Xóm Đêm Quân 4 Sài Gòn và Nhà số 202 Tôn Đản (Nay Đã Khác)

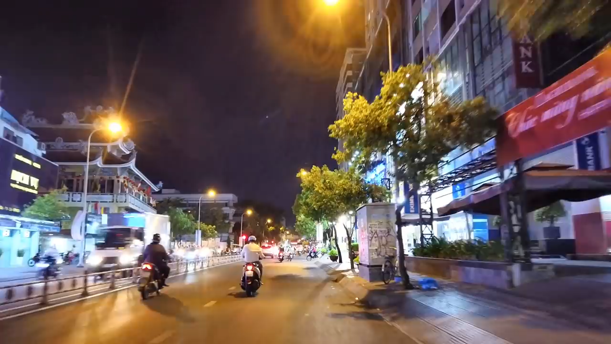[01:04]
Đó, và Sài Gòn hôm nay cũng ngày 21 ở dưới rồi, cũng là 14 tháng 1 năm 2020. Và chúng ta đang có mặt ở đây là đường Hoàng Diệu nè. Mình chạy một vòng quận 4 nè, quận 4 này thì không có lớn.
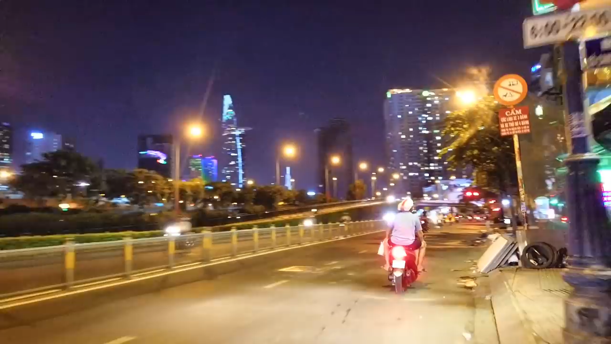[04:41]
Mình ở đây là đường Bến Văn Đồn là đi thẳng ra hướng này là mình sẽ ra Trịnh Minh Thế đó, là con đường Nguyễn Tất Thành ngày nay đó.
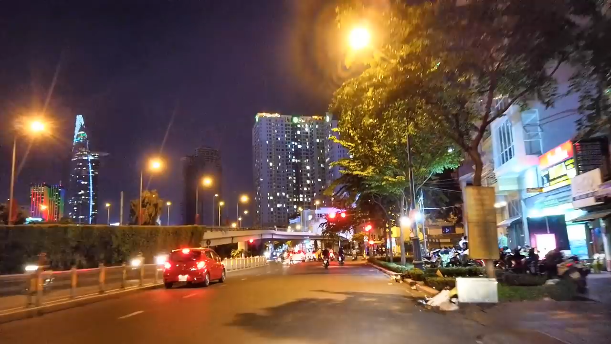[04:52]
Rồi chúng ta sẽ quẹo phải đi ha, quẹo phải đi qua con đường đường này là đường Vĩnh Khánh.
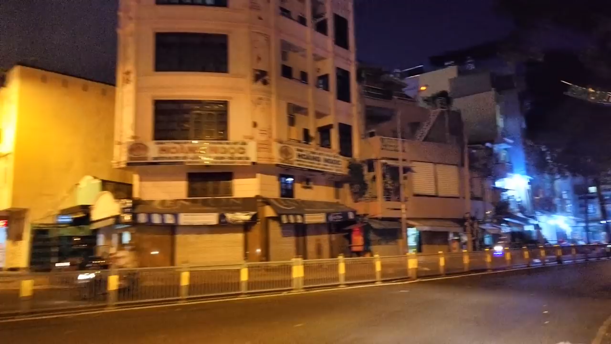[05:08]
Ở quận Tư em cứ lộn Vĩnh Khánh, Vĩnh Hội hoài, Tân Vĩnh rồi.
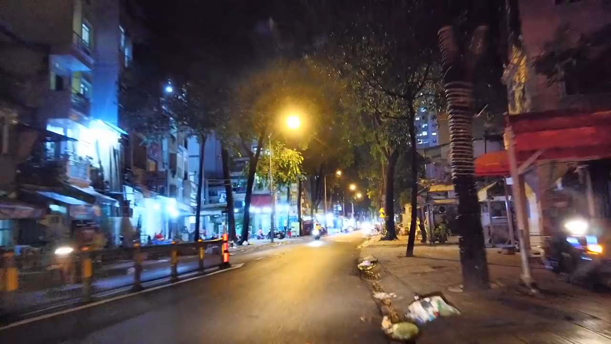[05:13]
Lộn mấy cái này hoài luôn. Mặc dù mấy con đường này cũng thường đi nhưng mà không có để ý tên đường, rồi nên thành ra rất là dễ nhầm lẫn.
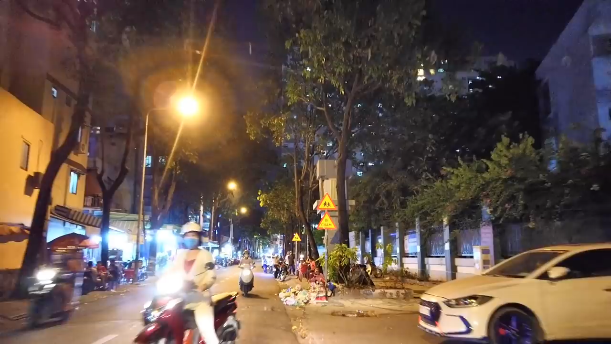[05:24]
Mong bà con thông cảm nha. Đó, bên cánh trái thì có cái hẻm đi ra đường Đoàn Văn Bơ đó, cầu Cao Mét đó.
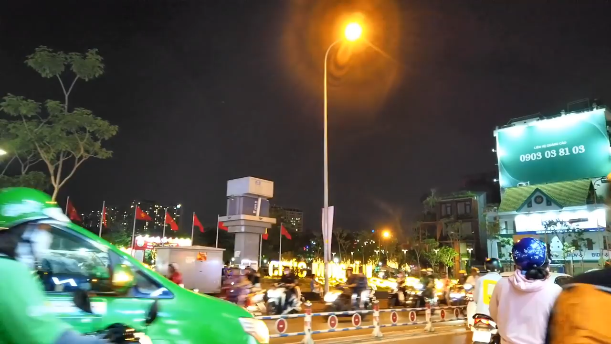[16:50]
Đó, công viên Khánh Hội ngày nay nè, đẹp chưa? Bây giờ đi đâu cũng thấy chữ chúc mừng năm mới, rồi những bài hát nhạc xuân
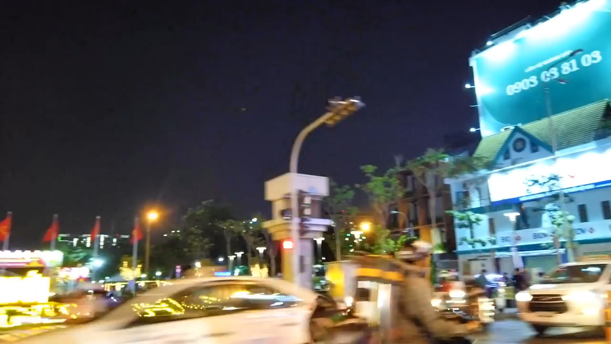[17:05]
khắp các con đường ngõ hẻm. Ở Việt Nam thì người ta quan trọng cái Tết cổ truyền gì lắm. Các công ty đều có một cái chế độ,
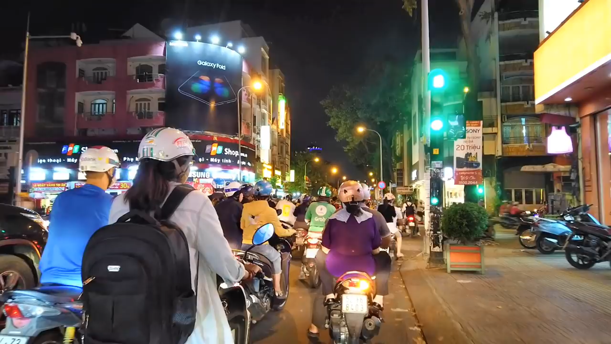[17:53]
để cho các nhân viên nó có điều kiện để ăn Tết vui vẻ. Mình quẹo phải là đường Hoàng Diệu nè, nếu mà đi thẳng là ra bến Vân Đồn nữa đó ha.
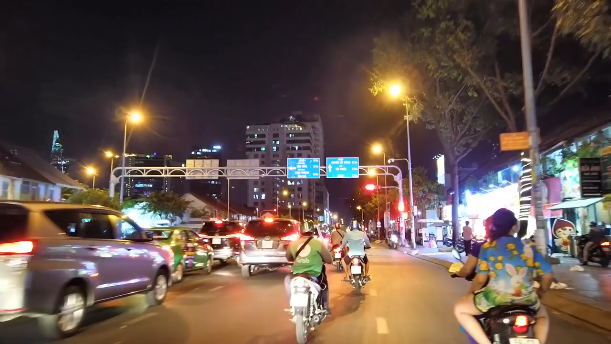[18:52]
Cái đèn đỏ ở đây cũng hơi lâu quá, rất là đông luôn ha.
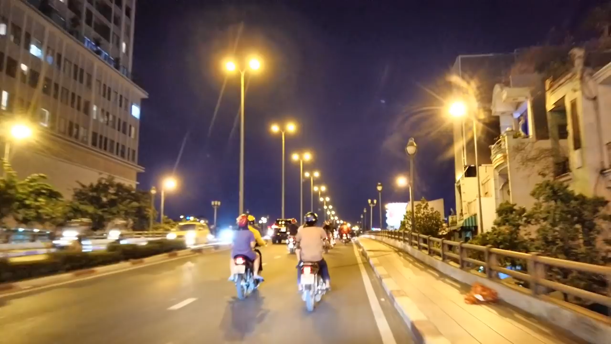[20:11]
Rồi một số hình ảnh ở dạo vòng vòng quận Tư và chúng ta đi ngang qua ngôi nhà 202 đường Tôn Đản, và ngôi nhà đó bây giờ là cái cơ quan ủy ban công an phường,
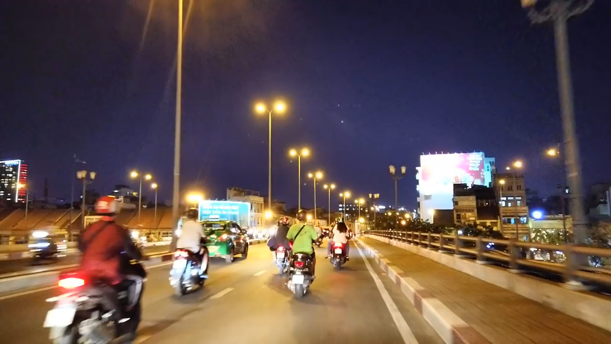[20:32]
và đi về cầu ông Lãnh qua quận Nhất gửi cô chú anh chị và các bạn. Nếu mà chúng ta chưa có dịp về Sài Gòn trong những cái ngày cuối năm thế này thì chúng ta thông qua video clip sẽ mang Sài Gòn đến gần hơn với các anh chị và các bạn. Rồi bây giờ thì xin chào và hẹn gặp lại. Cảm ơn bà con đã quan tâm theo dõi. Hẹn gặp lại trong những video tiếp theo nha. Bye bye các anh chị và các bạn.